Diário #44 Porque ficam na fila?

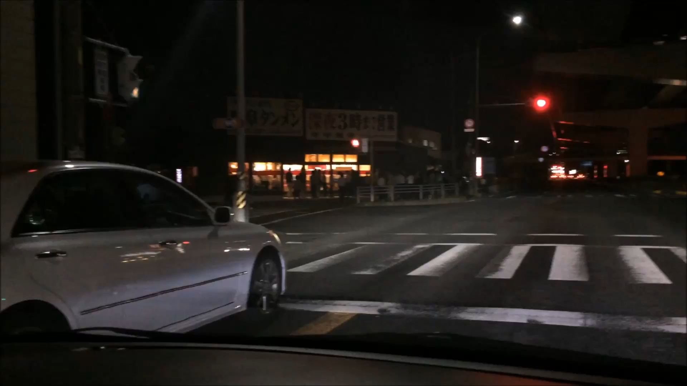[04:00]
isso aqui eu tenho que filmar pra vocês Uma curiosidade no Japão, galera É a fila que tá ali Isso aqui creio que é um restaurante de lamen E tá uma fila do caramba, cara Então, os japoneses têm um costume que eles gostam de fila Onde tem fila,